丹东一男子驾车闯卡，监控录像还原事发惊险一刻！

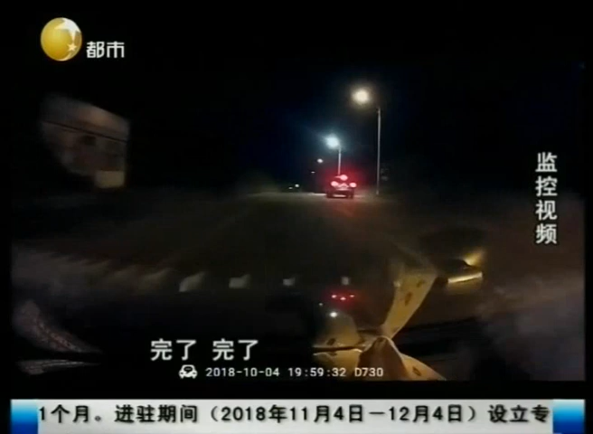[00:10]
完了，完了，完了，你干什么？ 我 干什么？ 我躲这个嘛。 我们这个大队啊啊，民警啊也是驾车啊，沿着他这个行驶路线进行排查啊，避免。重要的这个重大的这个交通事故的发生。 你要是耽误，损伤我怎么办？ 停了。 通过监控视频，我们能够看到这辆车在冲撞了栅栏之后，并没有停下来，而是继续前行。